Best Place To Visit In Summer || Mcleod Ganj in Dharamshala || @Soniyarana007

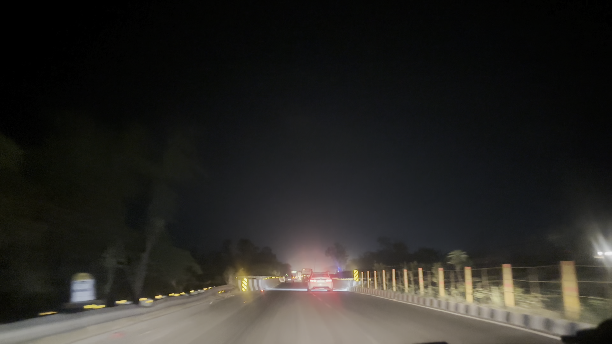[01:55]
बढ़ रहे थे कि रास्ते में आ गया ट्राफिक जान